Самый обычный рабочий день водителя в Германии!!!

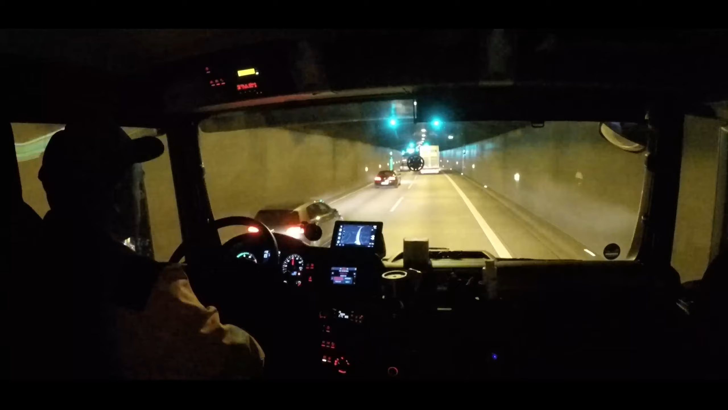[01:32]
вот так сейчас смотрите туда ли есть милое дело конечно большой минус что этот туннель постоянно на ремонте там три трубы в одну сторону 3 и они постоянно ремонтируют